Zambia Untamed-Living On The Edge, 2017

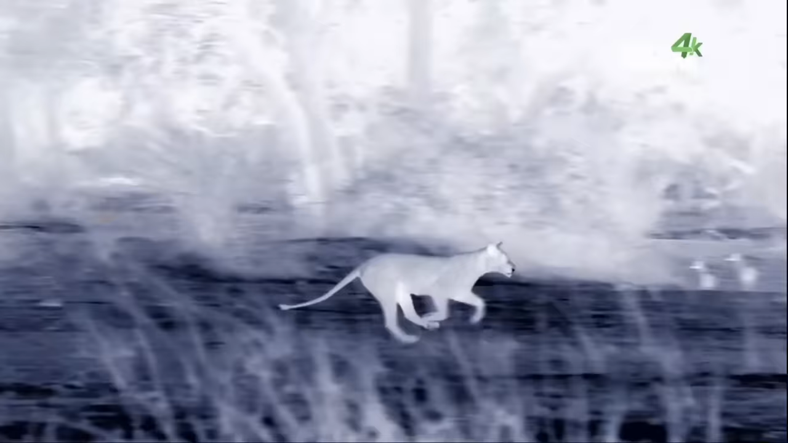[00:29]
But the hunted are masters of defense.
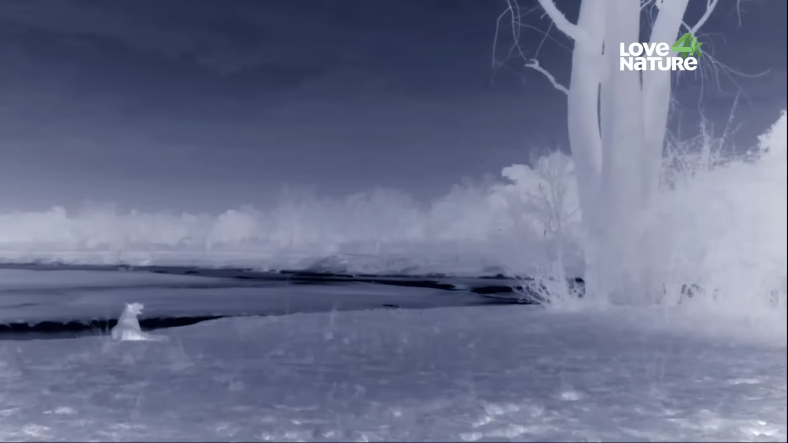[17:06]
But the leopard knows exactly where they are. His hearing is three times better than ours,
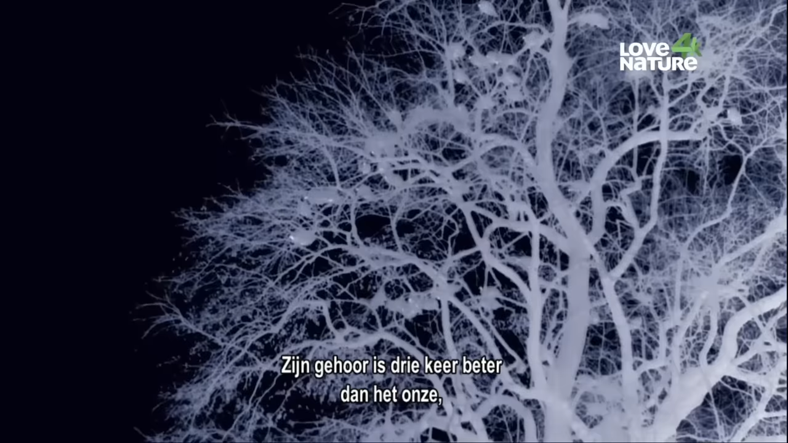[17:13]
so even the careless rustling of feathers gives them away.
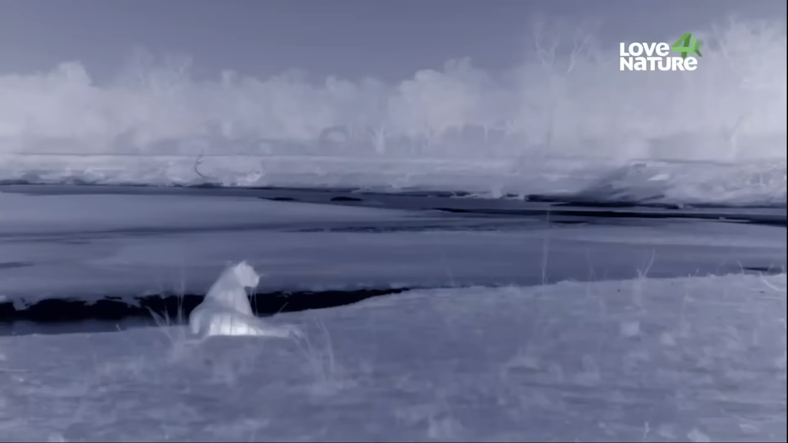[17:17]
The night vision camera creates images from heat radiation, so the leopard's iconic spots are invisible to us.
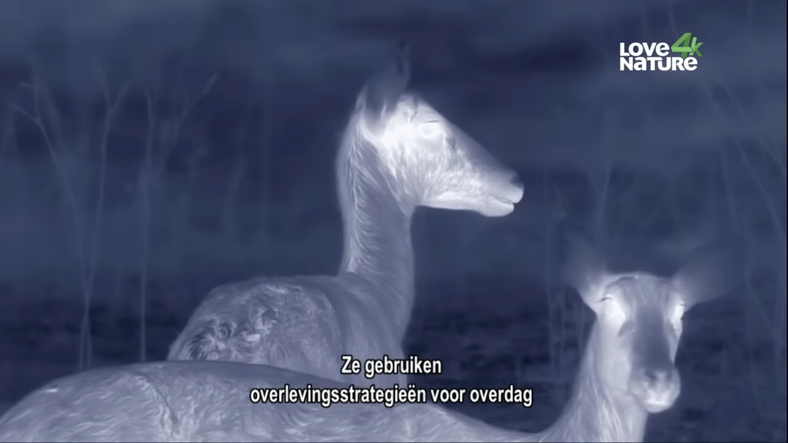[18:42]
They stick with daytime survival strategies and choose the open plain. There's safety in numbers. They can't see as well at night, but the extra pairs of eyes and ears give them a better chance of survival.
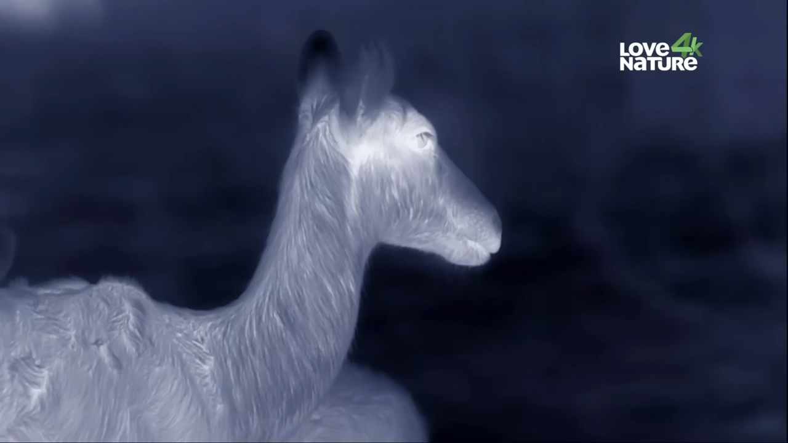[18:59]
The mother, puku, shelters with the rest of the group. But her baby is nowhere to be seen. Even more surprising, she doesn't seem worried about it.
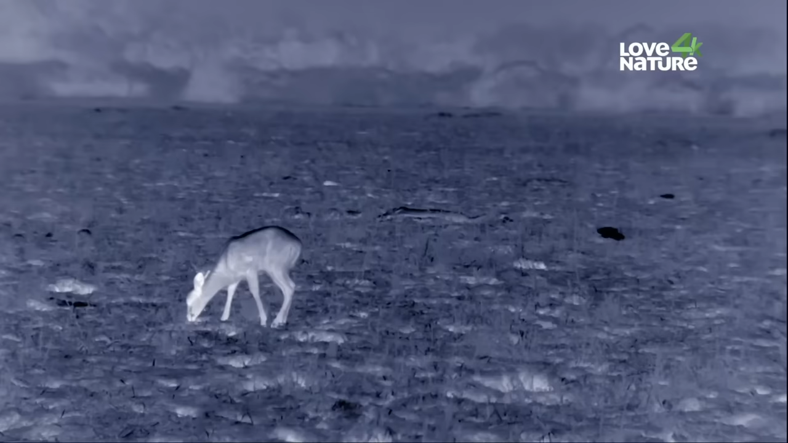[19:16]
The calf has moved off far from the herd. It hunkers down alone in the pitch dark.
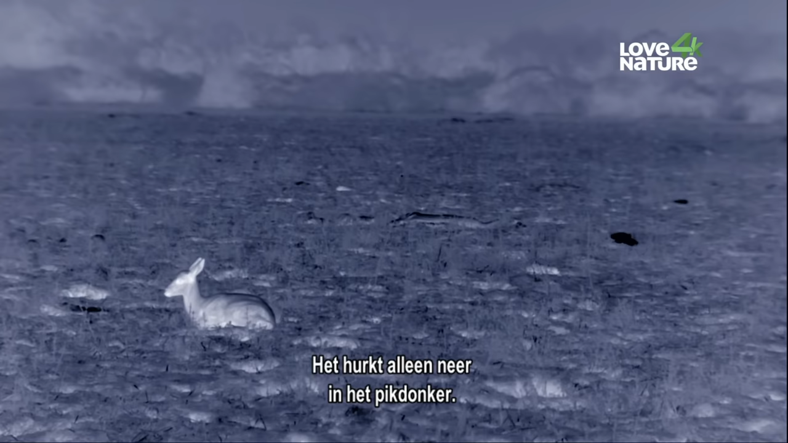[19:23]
It's completely exposed.
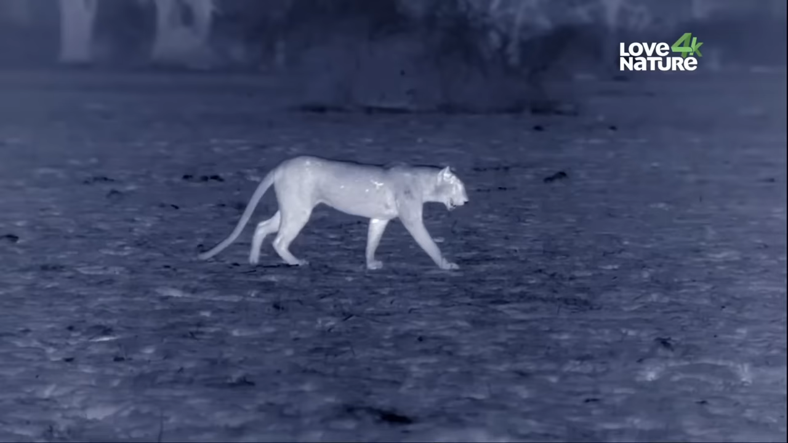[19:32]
Now, with the field in pitch darkness, the leopard returns to make full use of his superior eyesight.
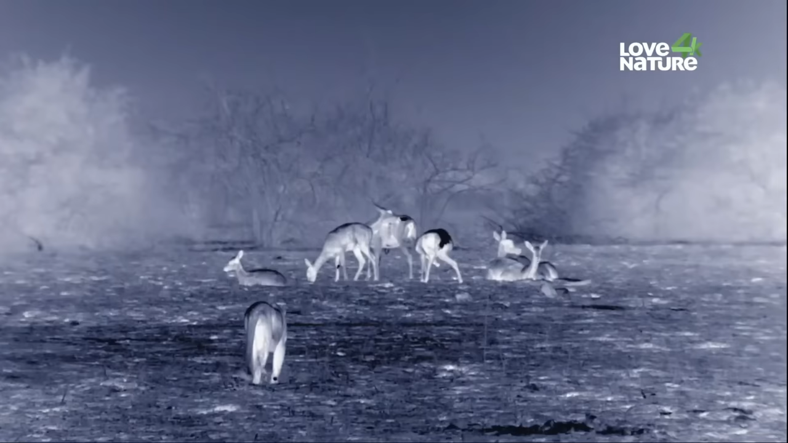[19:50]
The puku can't see him, but have an excellent sense of smell.
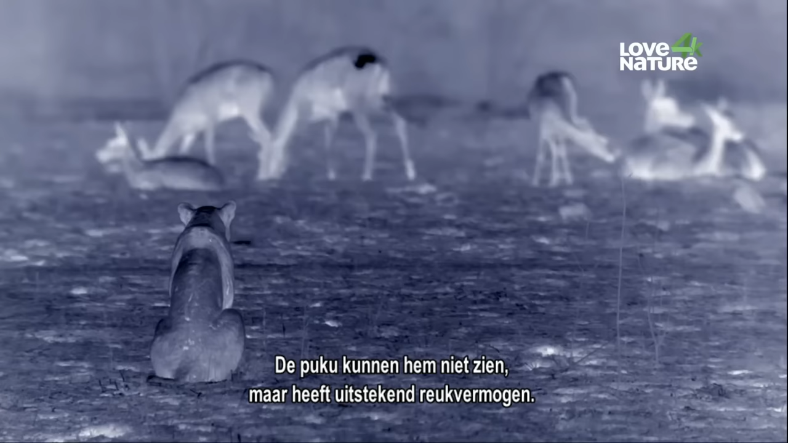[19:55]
They know something's out there. If the leopard stays upwind, he stands a chance.
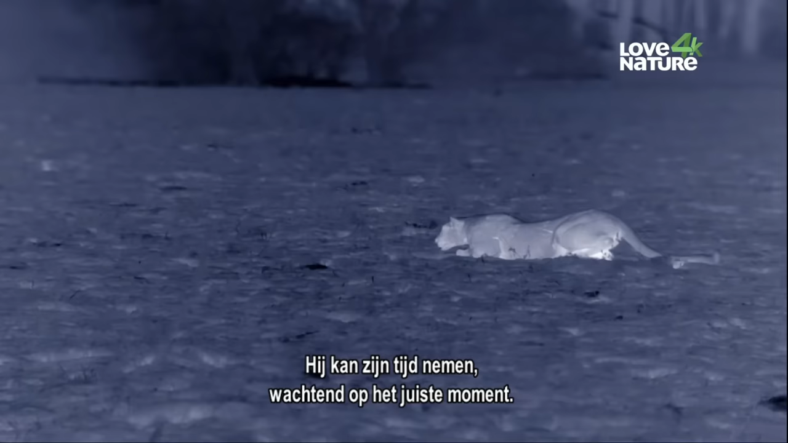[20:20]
He can afford to bide his time, waiting for just the right moment.
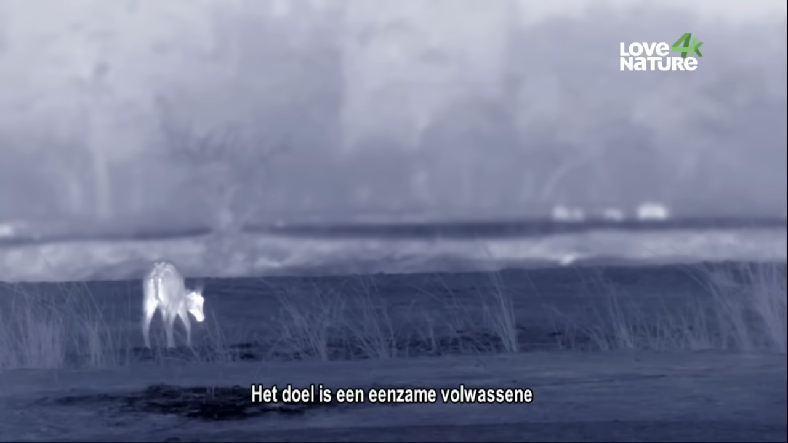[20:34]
The target is a lone adult that strayed dangerously far from the group. The puku has no idea how close to death it's wandered. But in the Luangua Valley, it's unwise to count one's chickens before they hatch. Because no matter how tough you are, there's always someone tougher.
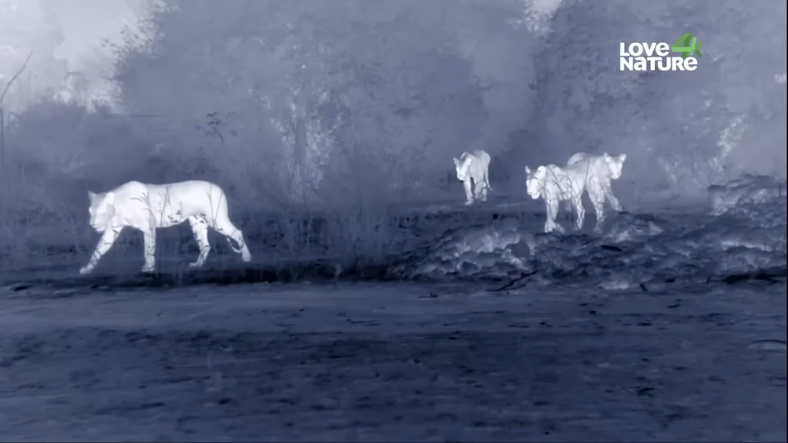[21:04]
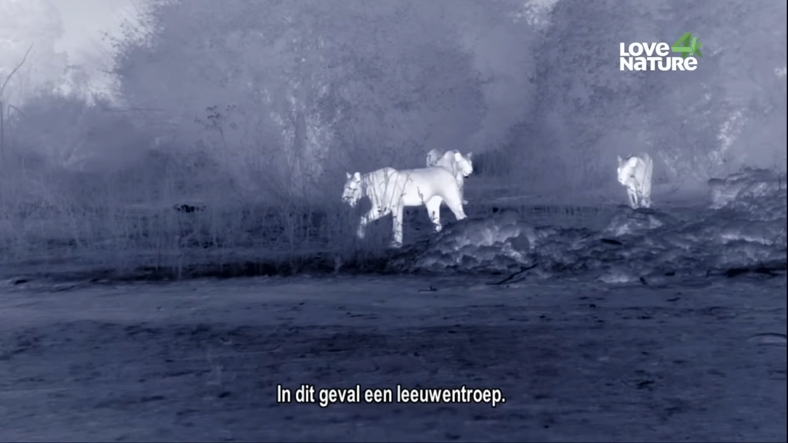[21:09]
In this case, a pride of lions.
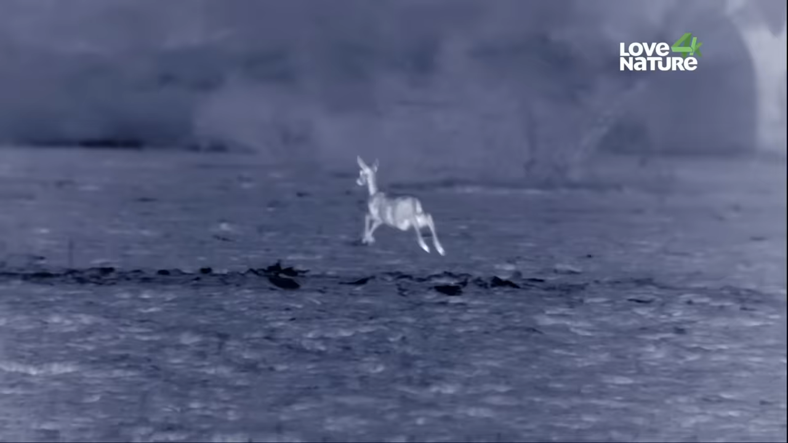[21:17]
The lions can also see in the dark, and they won't want to share anything they catch.
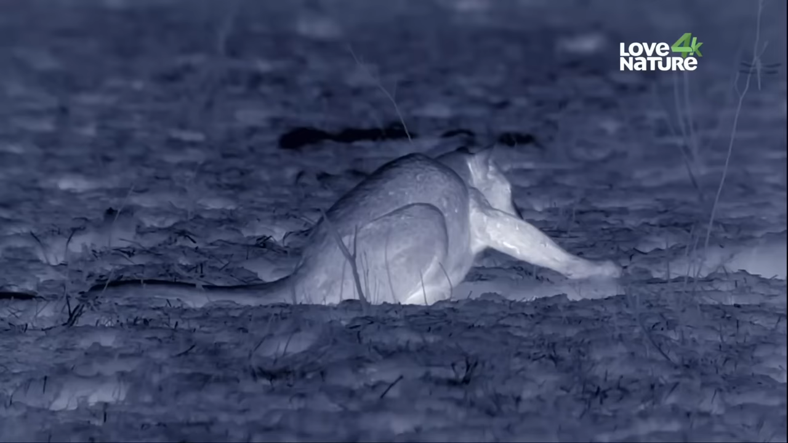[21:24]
Outnumbered and outgunned, the leopard has to move on.
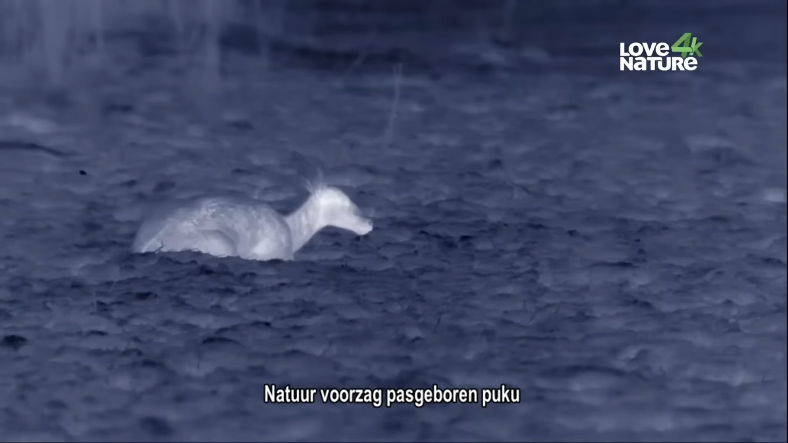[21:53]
Nature has provided newborn puku with remarkable defences against predators. For the first few months of his life, he has no scent whatsoever. So the lions can't locate him by smell. It's like his own invisibility cloak.
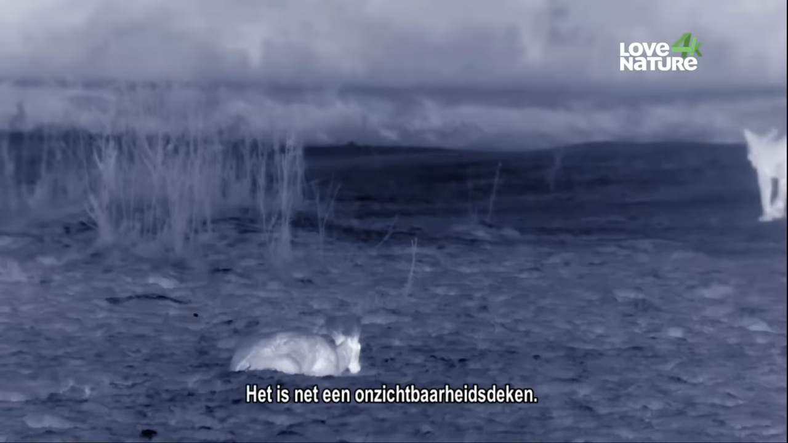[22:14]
Thanks to this adaptation,
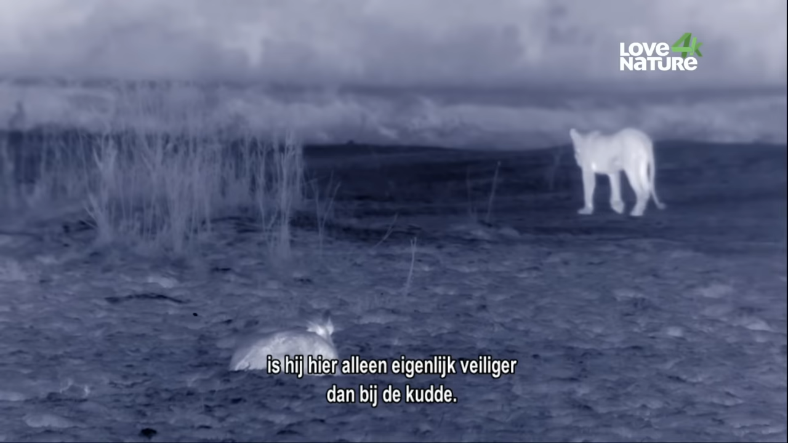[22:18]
he's actually safer out here on his own than with the herd.
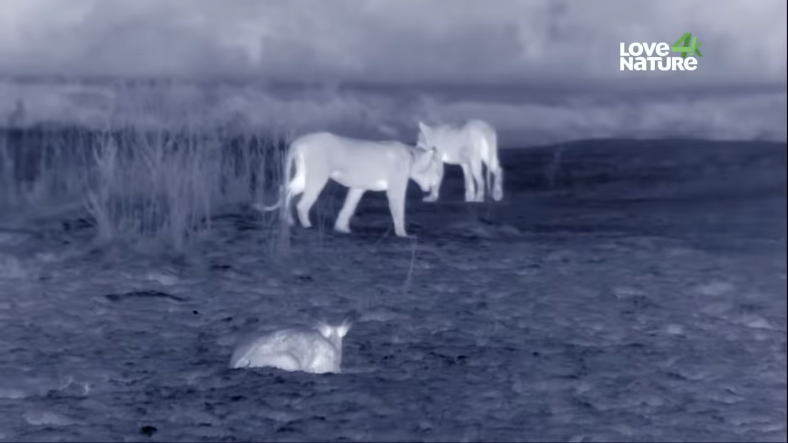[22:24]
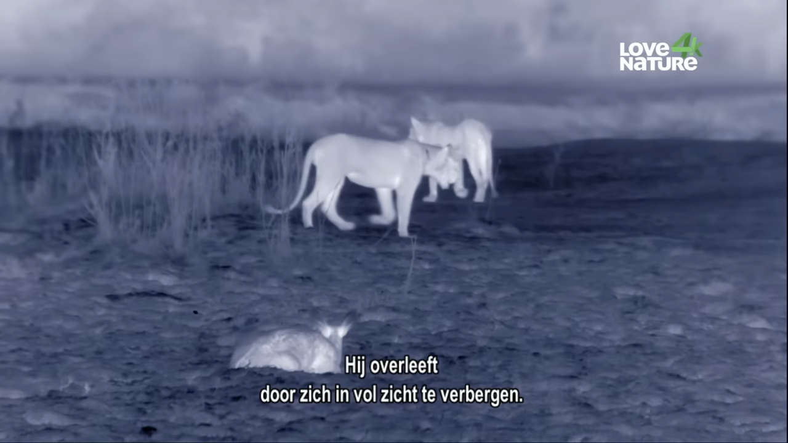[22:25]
He survives by hiding in plain sight. But the herd doesn't have these defences. And now the lions are zeroing in on them.
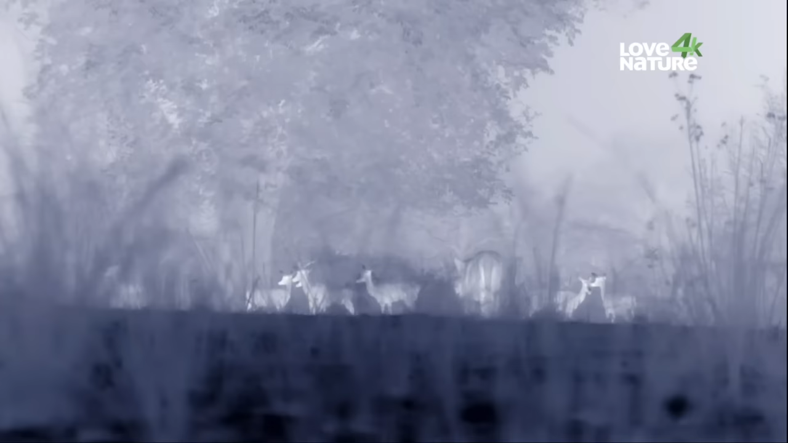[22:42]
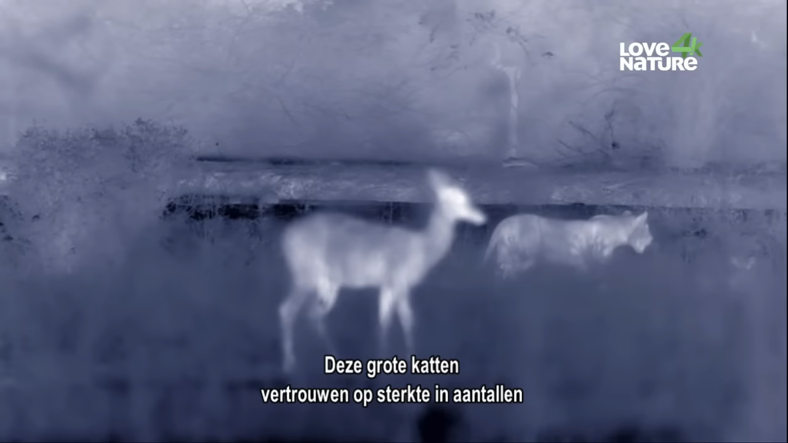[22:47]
These big cats rely on strength in numbers and close coordination in their attack.
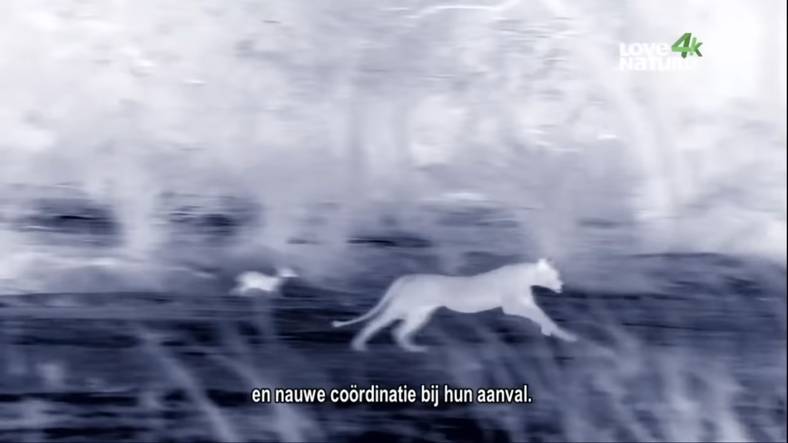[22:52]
The puku deploy their stotting tactic, which makes it harder for the pride to anticipate their moves.
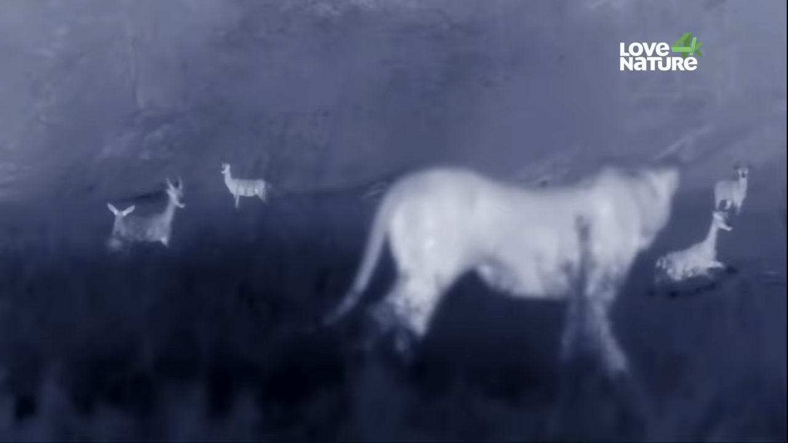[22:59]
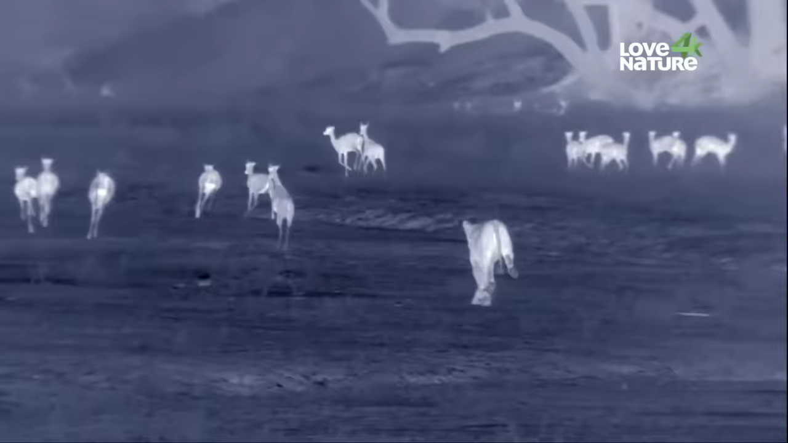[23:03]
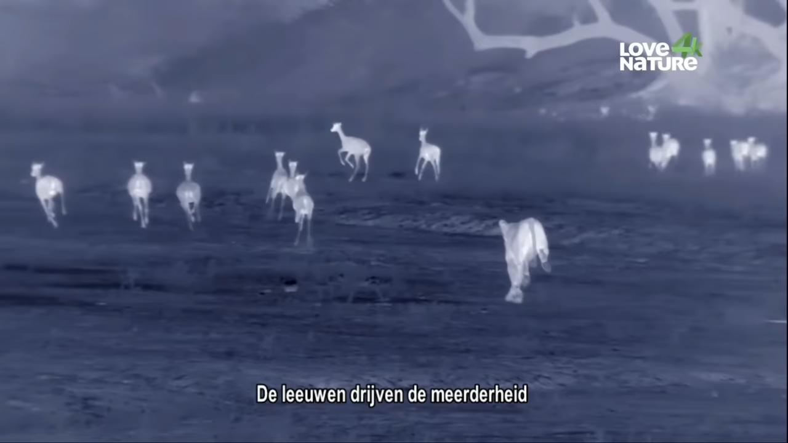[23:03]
The lions push most of the herd to the other side of the plain, away from the river,